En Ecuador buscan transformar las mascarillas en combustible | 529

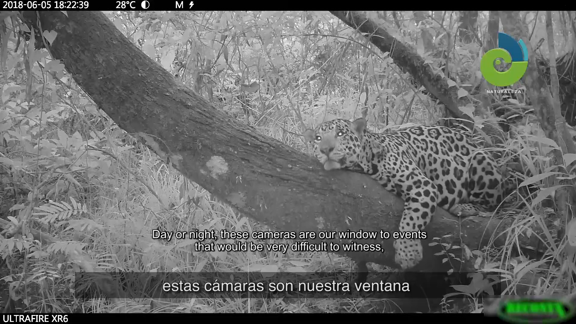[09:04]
estas cámaras son nuestra ventana a eventos que muy difícilmente podríamos atestiguar,